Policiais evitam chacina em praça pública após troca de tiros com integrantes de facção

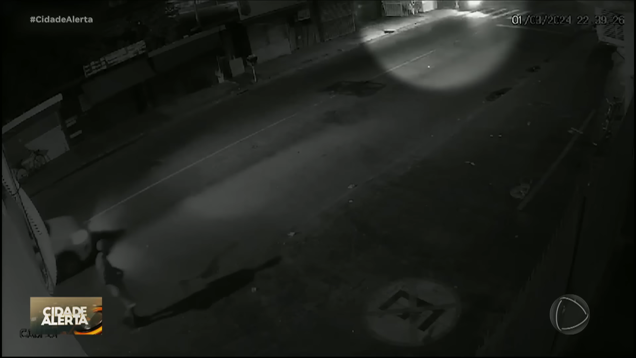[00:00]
Atenção, você vai ver aí pessoas que foram vítimas de uma tentativa de chacina. Homens de moto chegaram atirando, põe no ar. As câmeras de segurança próximas da rodoviária registraram a ação dos dois homens que chegam em uma moto. Um deles desce e já começa a atirar contra as pessoas que estavam na calçada.
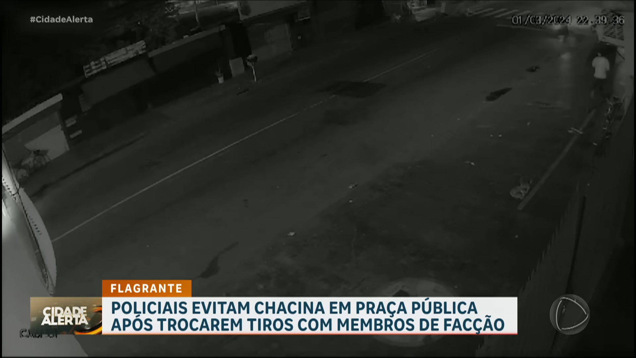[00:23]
A correria é generalizada. A ação dos criminosos foi muito rápida.